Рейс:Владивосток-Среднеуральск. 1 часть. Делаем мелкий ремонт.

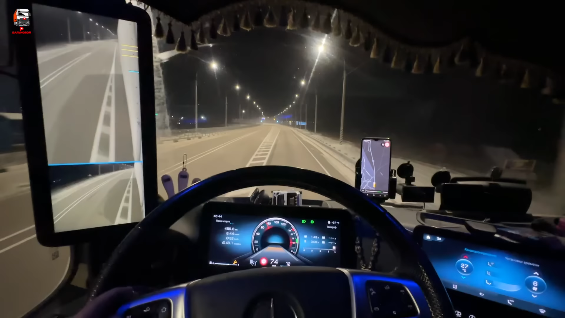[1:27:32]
В Иркутске еще теплее, короче, в Красноярске еще теплее. Хотя нет, в Красноярске тоже бывает. Здесь тоже холодно.
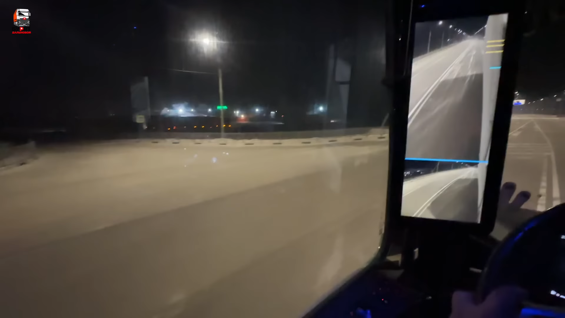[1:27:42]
Поэтому продвигаемся дальше. Вроде терпимо. Пройдено где-то 900. 470 после сброса. Там было 400 с копейками. 900, наверное, где-то так.
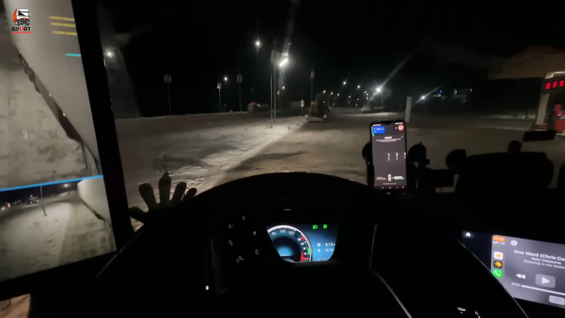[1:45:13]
Петров Забайкальский, короче, тут встанем. Вот тут пару раз ночевал, вроде нормально.
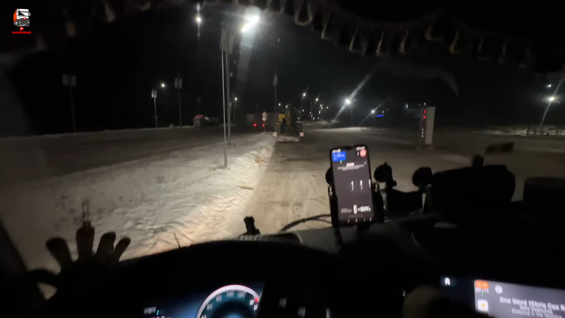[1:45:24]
И вот Трал занял мое место. Ну ладно. За ним встанем. Как бы заправка.